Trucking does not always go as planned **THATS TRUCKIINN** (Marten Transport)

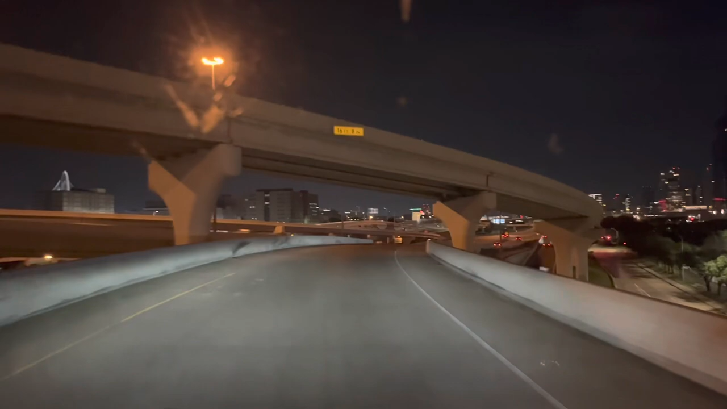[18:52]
we finally made it to Dallas, downtown Dallas to be exact. We have two hours and 18 minutes left to drive, so I want to say maybe about an hour and a half. I'm not going to drive the full two hours because I don't know exactly where I'm going to stop. So yeah, just a quick little update. Oh man, I just finished my coffee.
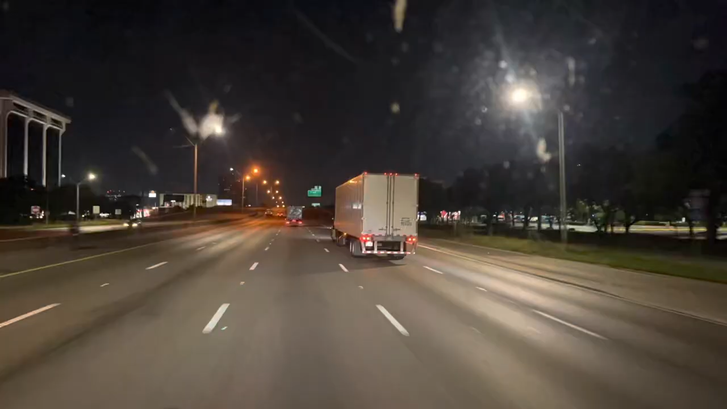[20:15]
Alright guys, so we stopped a little bit early.
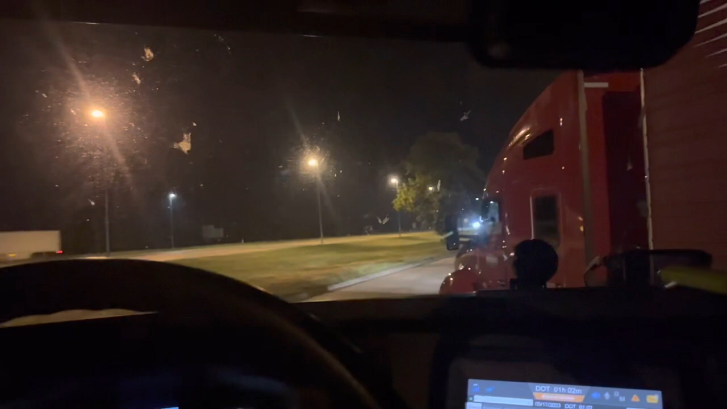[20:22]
Earlier than what I thought. We still have an hour left. But, um, oh, whoa, whoa, whoa, whoa, whoa, whoa. But, um, yeah, I don't, I don't really, I don't really want to keep going because I didn't really check what is around here or up ahead. So, I don't want to be struggling to find something and then I don't end up finding anything and, uh, having to stay on the side of the road or something. So, I stopped here in the first rest area coming into Oklahoma.